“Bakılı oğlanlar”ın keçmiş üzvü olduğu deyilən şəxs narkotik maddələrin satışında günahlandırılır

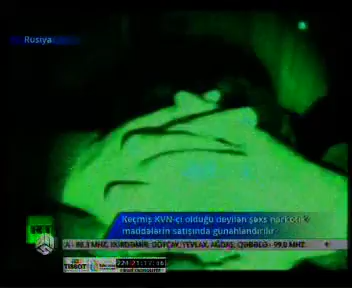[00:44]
bağlamayı bükülmüş 174 kg təmiz heroin tapılıb. Muhafizə butqasında əli keçirilən rekord miqnardakı